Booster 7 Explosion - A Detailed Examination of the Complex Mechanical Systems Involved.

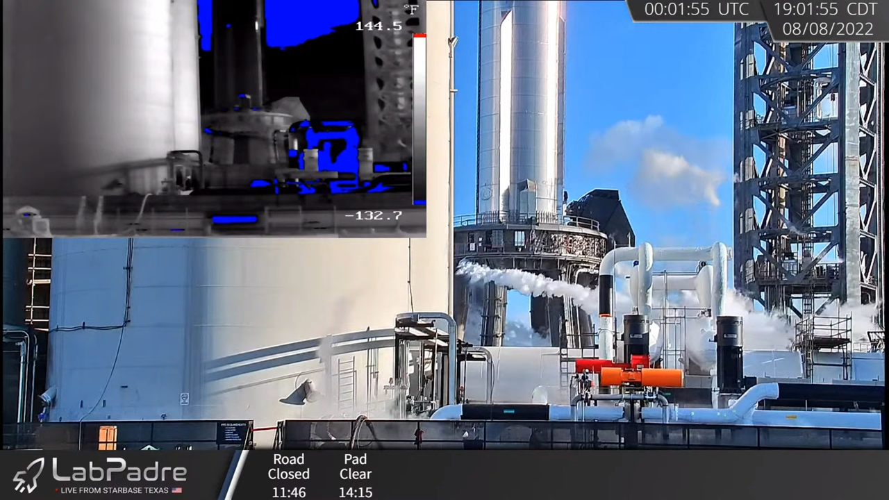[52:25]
On screen: scale top 144.5°F, scale bottom -132.7°F
We watched this pretty closely, and to me it was clear that the engine chill venting that used to be underneath the engine skirt has now been relocated outside of the table.